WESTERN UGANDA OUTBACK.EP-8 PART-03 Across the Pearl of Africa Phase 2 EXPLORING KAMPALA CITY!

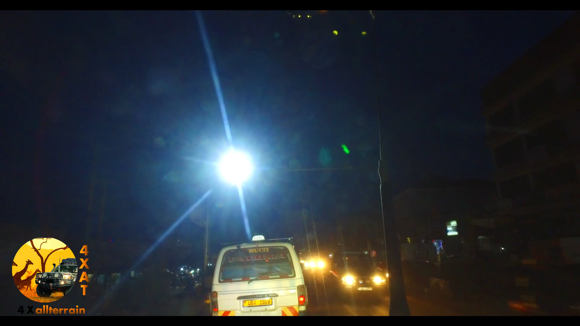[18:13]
So they will be capturing you inside the car and the engine components. That's the meaning of it. So this is Mukono, but you can't see it well at night here, night vision.
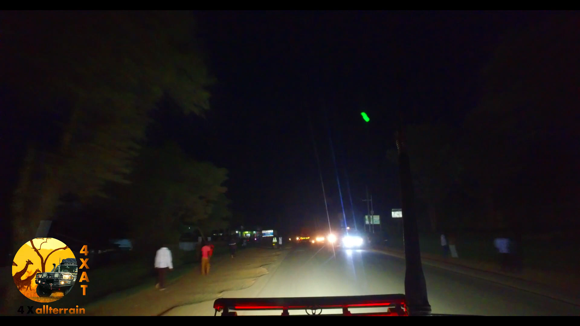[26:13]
So we are in Buganda region saying bye. We are now signing out Musoka. Aba soka mukondeyo.